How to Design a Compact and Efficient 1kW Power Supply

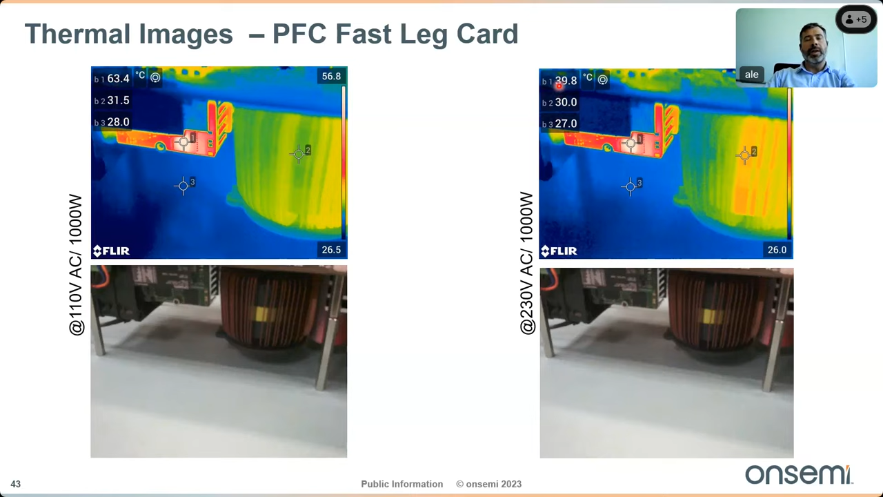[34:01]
temperature while the the situation is much much better at 130 degrees so 230 volt ac when you have only let's say 12 degrees in terms of rising of temperature so this is also important in order to keep all your system cool and save as well as on the llc albridge card so here we can see uh the hottest point is the transformer so with around 80 degrees on the low line while uh the two fat two gan are quite cool i would say in the range of uh 42 46 degrees so less than uh
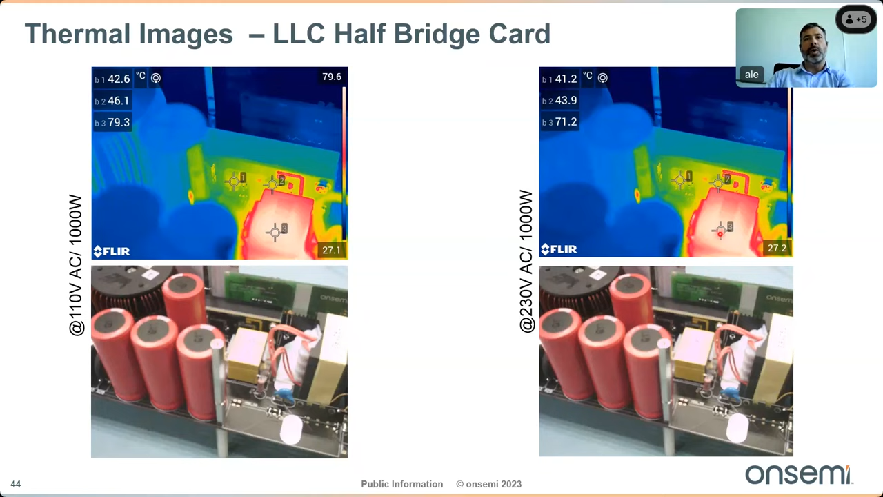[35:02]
and um only 41 degrees for the the far away one and then of course the hottest point is on the transforming the range of 70 degrees so at the end if